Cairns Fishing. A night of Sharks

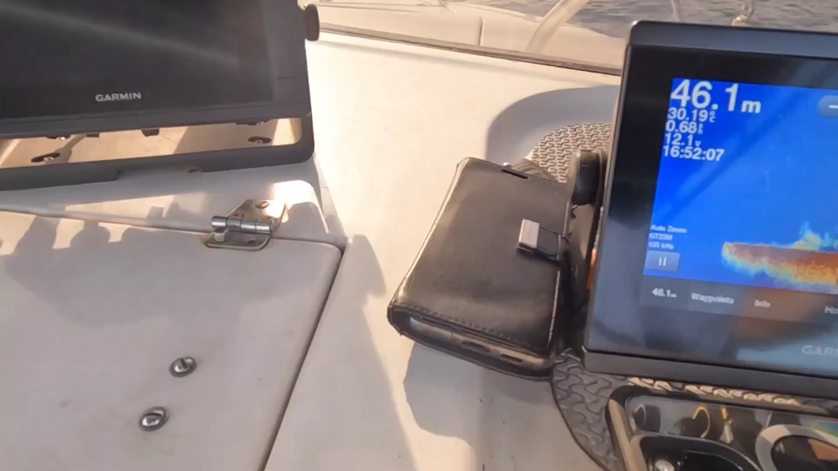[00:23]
On screen: depth 46.1 m
so guys we've just pulled up at our first mark we're in 46 meters of water
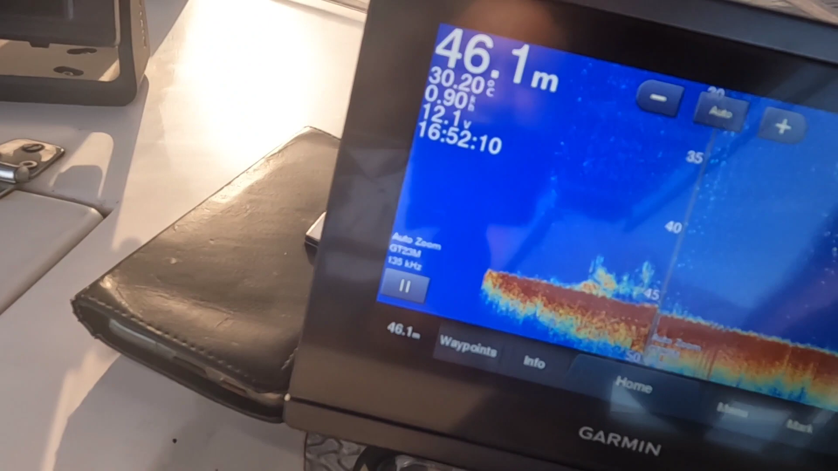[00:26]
On screen: depth 46.1 m, water 30.20°C
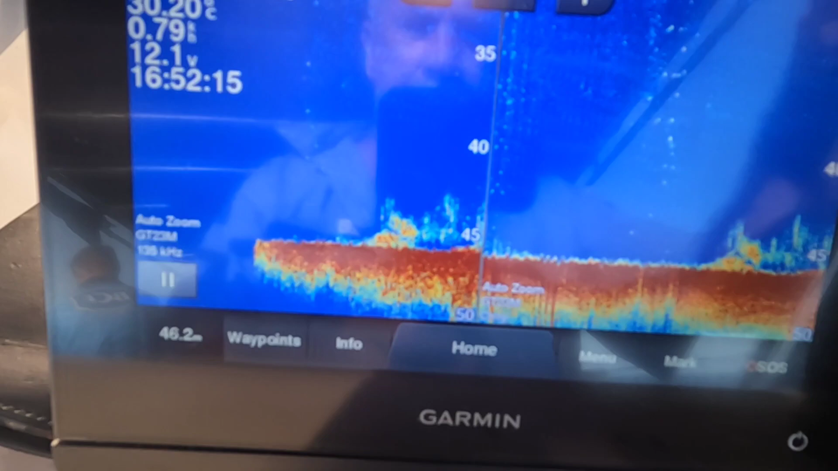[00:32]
On screen: depth 46.2 m
and um you can see there's fish go on the screen there now the boys are
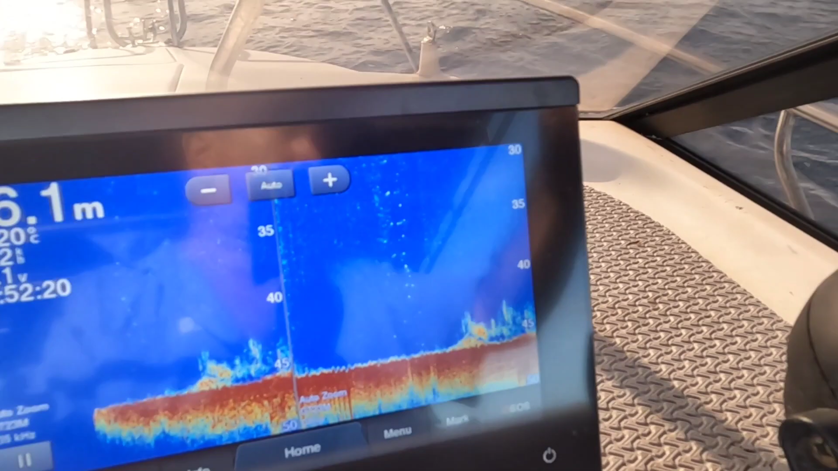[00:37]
rigging up their uh oh they're already in the water um look at the fish on the screen
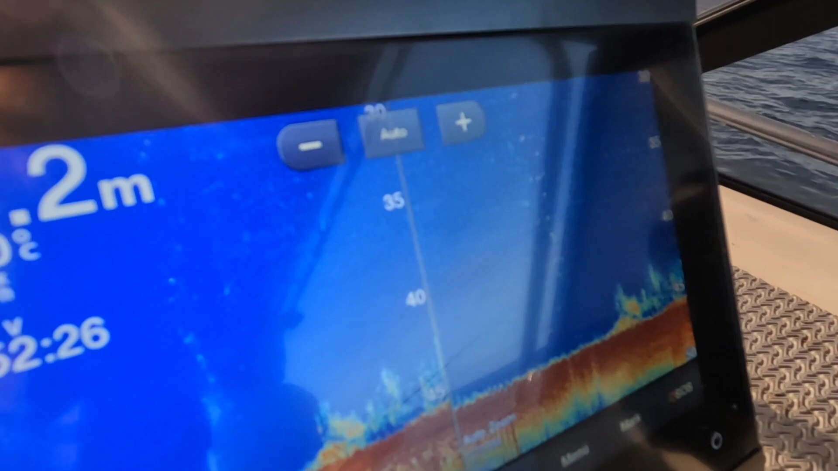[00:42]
so young katie's down there already by the looks
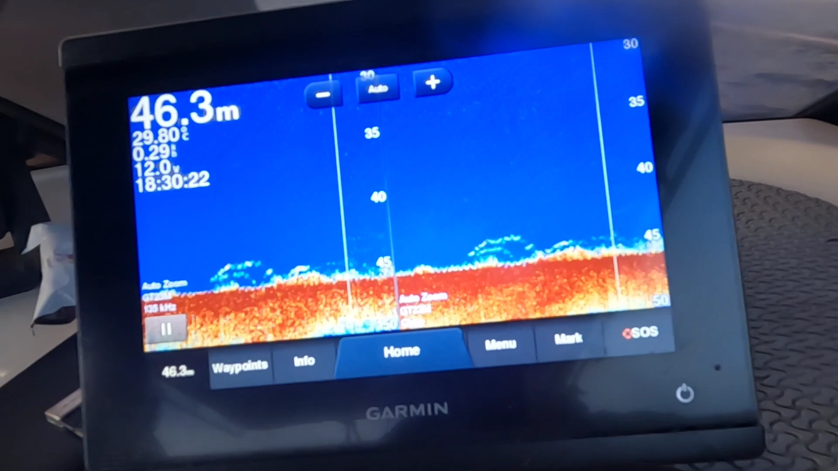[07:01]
On screen: depth 46.3 m
and uh we've just anchored for the night there's some fish on the bottom but they're not biting yet